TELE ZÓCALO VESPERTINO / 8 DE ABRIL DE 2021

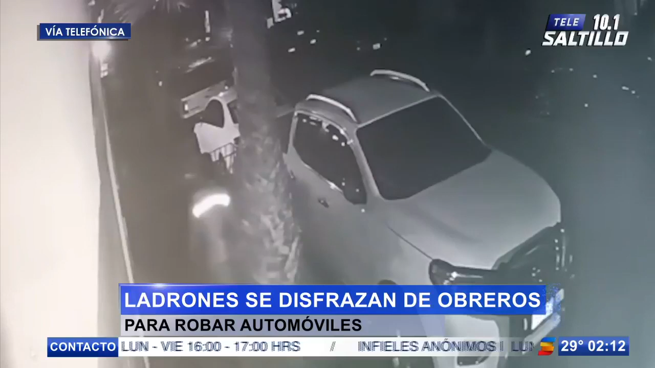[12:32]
Fueron varios los vehículos afectados la madrugada de este jueves que reportaron los vecinos de este sector. De hecho, todo esto fue captado gracias a las cámaras de seguridad de uno de los vecinos, donde se observa perfectamente que los ladrones disfrazados de obreros pues andan por ahí buscando qué llevarse. Incluso se ve que ingresan a una de las cocheras que no tenía barandal, donde está estacionado un carro, para revisar bien que hubiera algún objeto que pudieran llevarse.